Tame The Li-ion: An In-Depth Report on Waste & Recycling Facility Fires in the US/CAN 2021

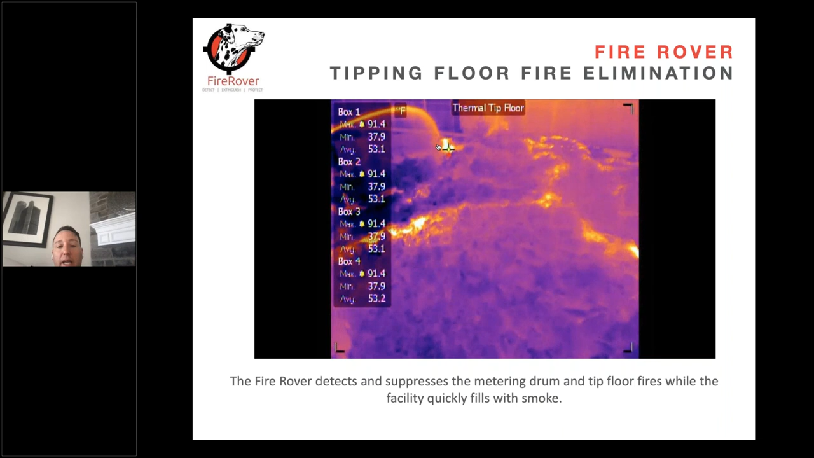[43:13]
So again, most of the time, you know, and we will come in and we'll maintain these, um, an alarm goes off to, you know, to let you, you know, your, your team know what's happening. But really there's very limited training that your team needs to work on. Um, and again, we put these out, we probably have 85% left of our tank here. Once it's at 70%, we'll come in and fight it.
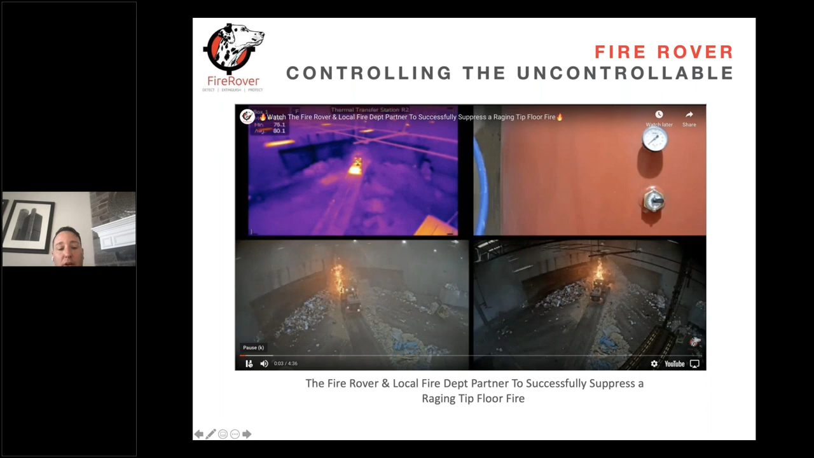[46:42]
a lot of the loader operators believe that they can grab a fire and pull it outside and mitigate it. Right.
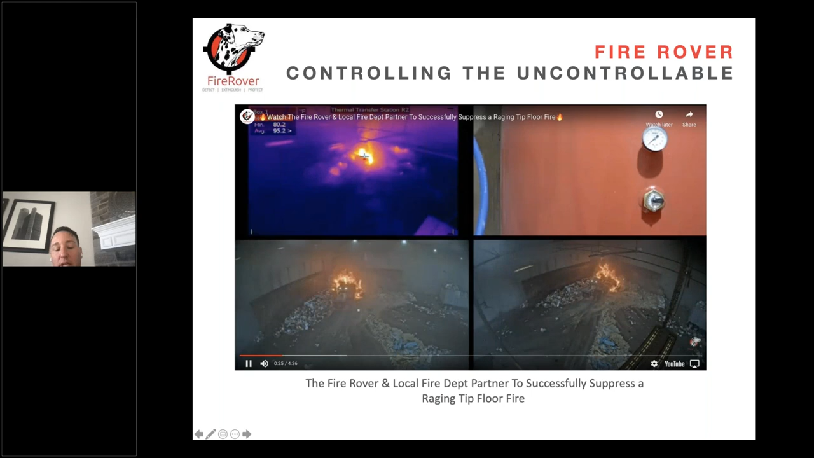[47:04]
There was an accelerant. It was actually oak chips. Um, and it causes a major issue.
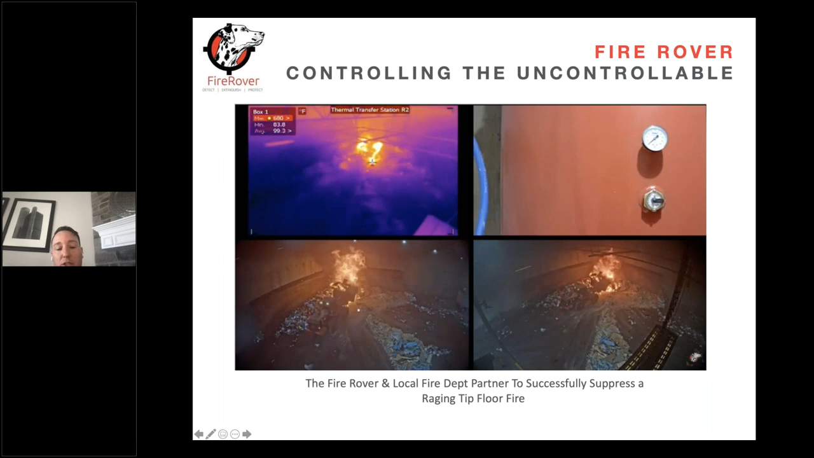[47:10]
Now, again, there were no damage and there was no, I mean, they did have cleanup in this situation. Um, and you know, I'll show you, I mean, we literally fought this fire until the fire department arrived on scene.
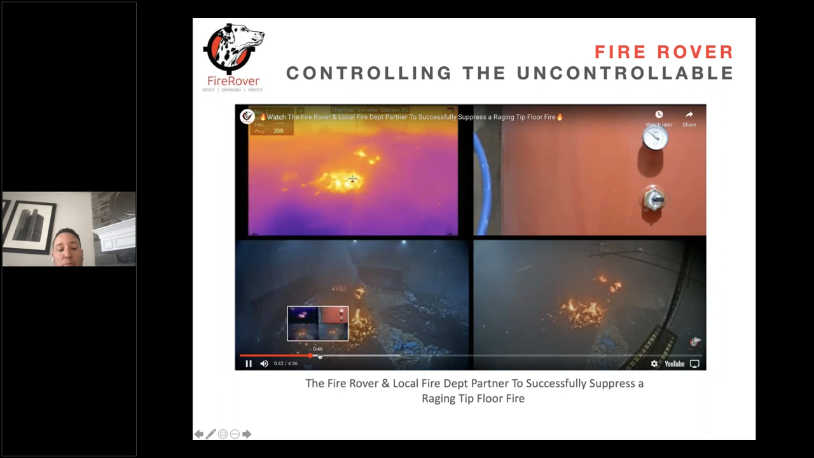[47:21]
Um, most of the time, and again, I'll show you other videos where like a lithium ion battery, we'll literally put it out in 20 seconds and we won't have an issue. Um, but like you'll see in here, a fire extinguisher comes in, um, at some point right there. Do you see that? So, you know, I, I think really understanding that, you know, if, if you have a solution that will allow you to spray water on it before you jump in versus just jumping in and adding oxygen to the fire and making it worse, um, you know,
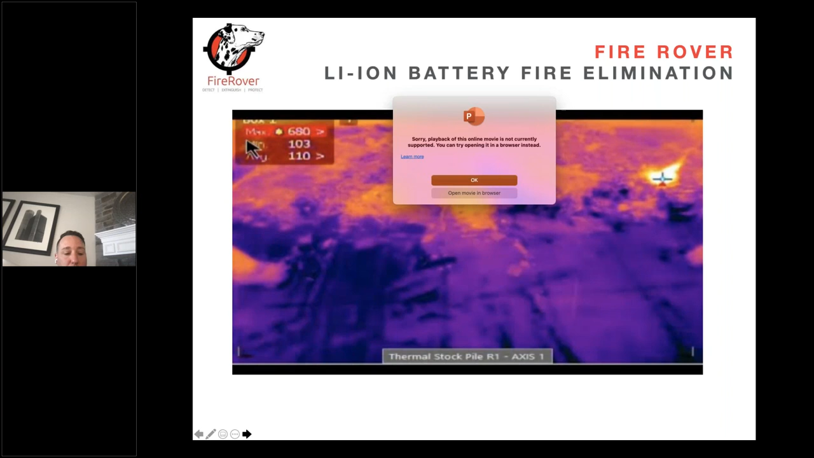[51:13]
that we move to, you know, a normal lithium ion battery fire. I mean, this is normal in facilities, right? Where we catch it early, you know,
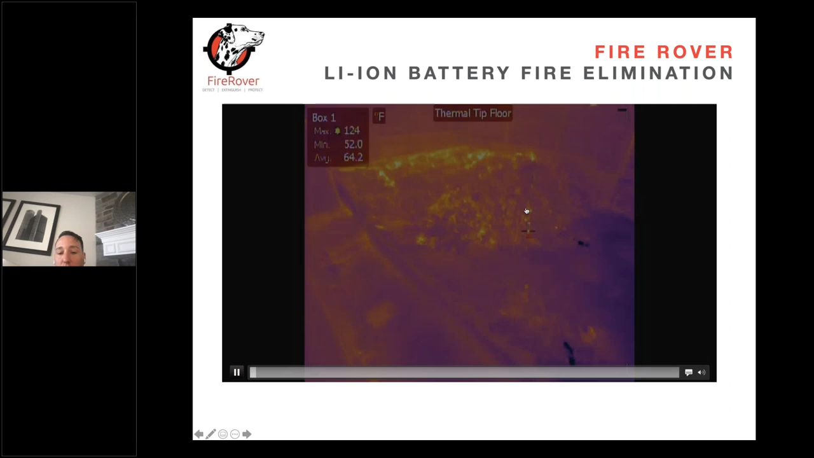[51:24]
you'll see a lithium ion battery explodes right there in the pile. We're going to shoot at it. We're going to hit it.